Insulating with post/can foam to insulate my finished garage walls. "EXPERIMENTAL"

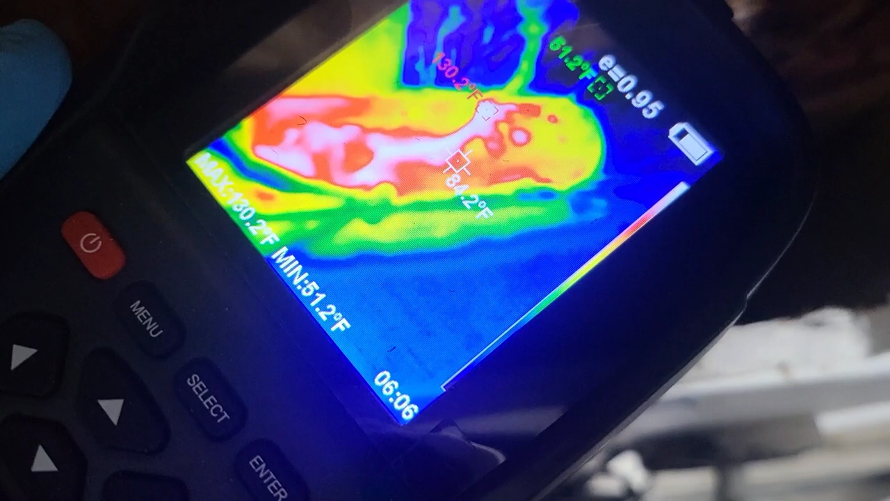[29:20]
On screen: spot 84.2°F, min 51.2°F
inside the cavity 130 degrees 132 yeah
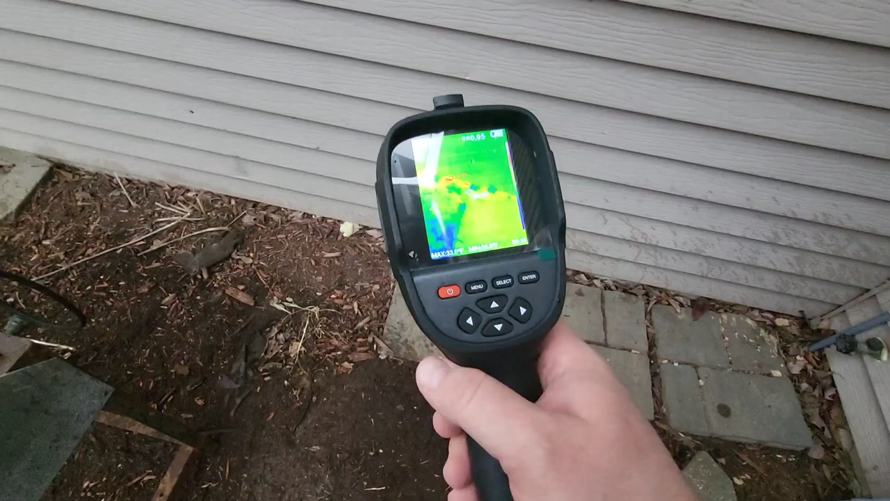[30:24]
but then if you look at the wall the wall is definitely warm i mean 44 is the highest
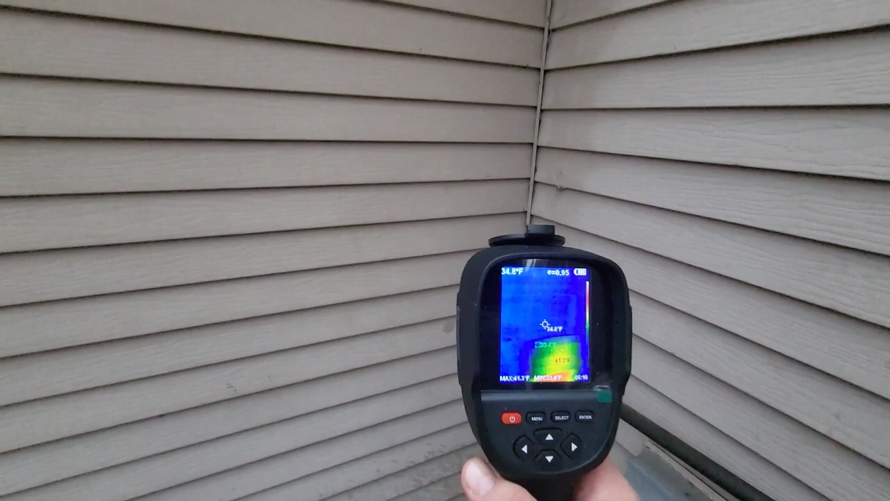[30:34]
yeah
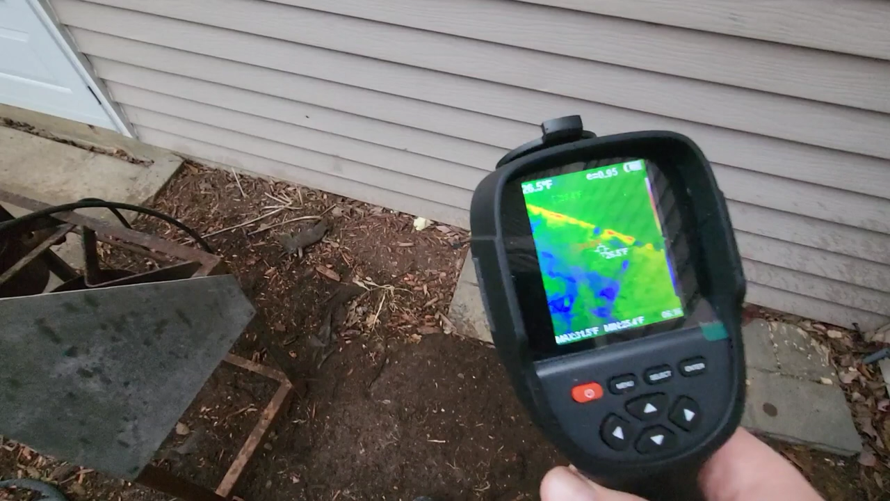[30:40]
so that we definitely got which i don't know if that was from yesterday
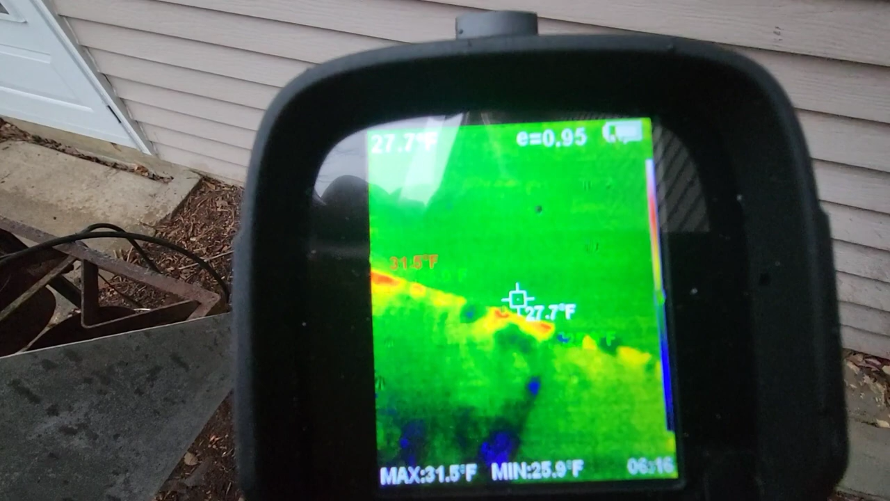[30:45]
On screen: spot 27.7°F, max 31.5°F, min 25.9°F
but i mean if that shows anything you know that's obviously that's air was escaping or what do you want to call it